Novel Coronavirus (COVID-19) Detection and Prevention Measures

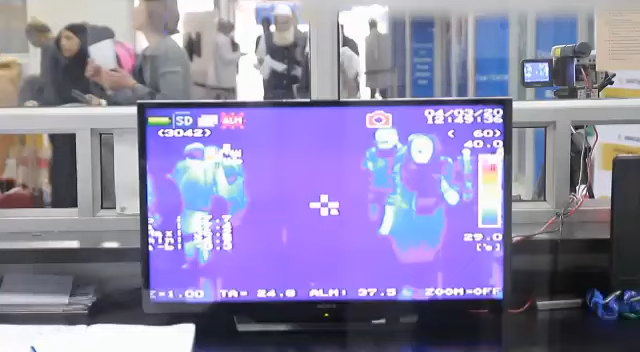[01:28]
scanner i mean which checks the secondary temperature this
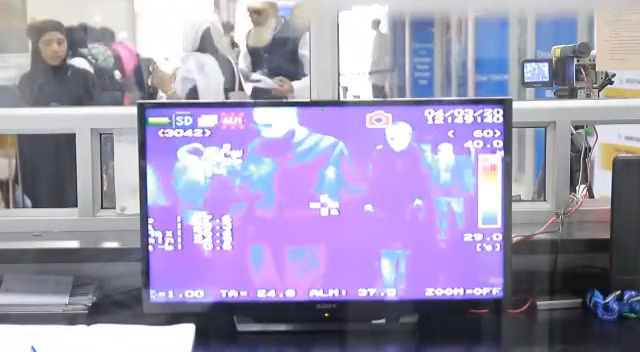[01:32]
also checks the temperature of the passengers it detects
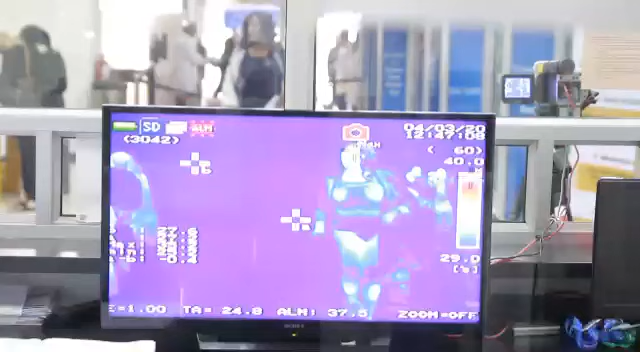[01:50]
and every passenger's forehead so we are able to read the temperature
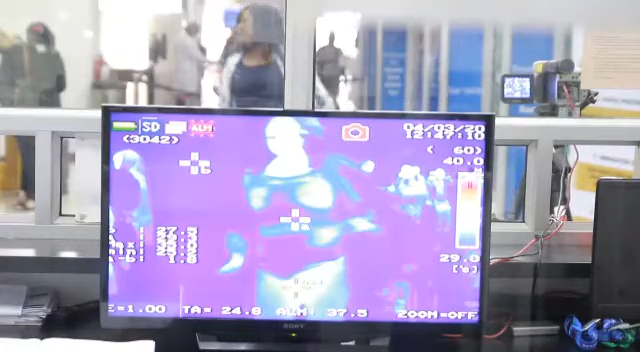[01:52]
using this demo scanner which is our new technology and this is used for secondary